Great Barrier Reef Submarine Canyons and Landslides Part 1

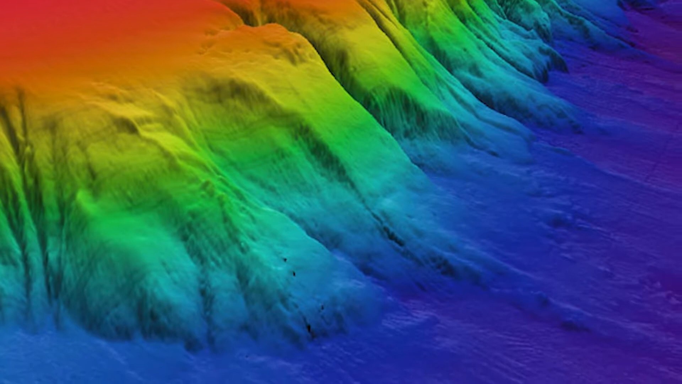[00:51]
So where the coral reefs actually finish and drop down into the into the adjoining deep basins that run along the edge of the Great Barrier Reef, that margin is actually cut with hundreds, over hundred submarine canyons. Now these are big incisions into the seafloor where sediment through time has cut down into the seafloor and left these big chasms,
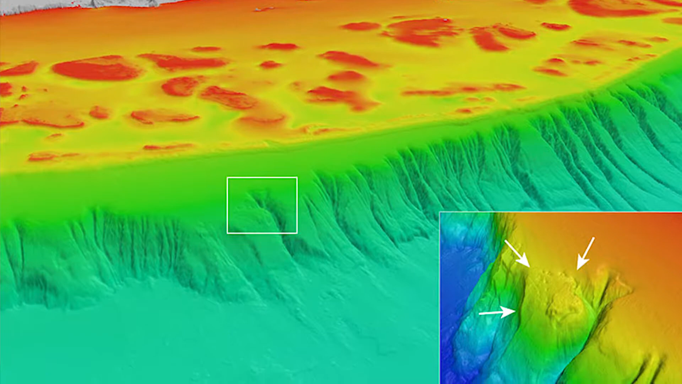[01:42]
These are over 20 kilometers long, it's basically where the edge of the continental shelf is collapsed and then drop, you end up with a big debris field that might stretch for 20 kilometers.
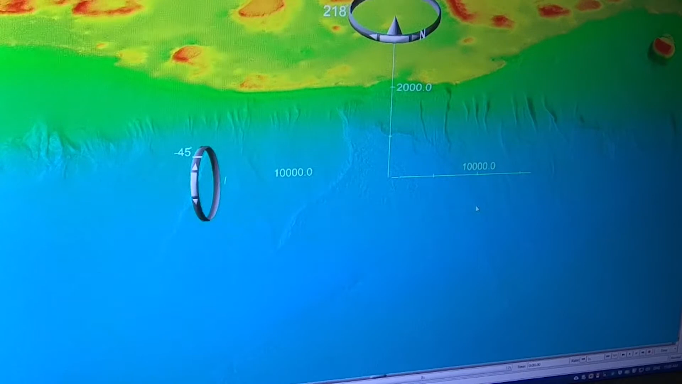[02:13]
Okay so this is one of we call it Bollslide just because it's near Boll Reef but that's about, well that's at the bottom is over 20 kilometers long and it's this is where the edge of the Great Barrier Reef is collapsed.
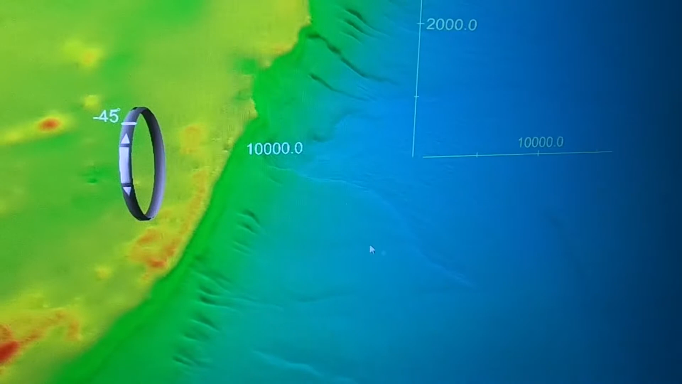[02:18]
So all this is a big debris field. So we've been doing age dating of the blocks to try and understand when these features occurred.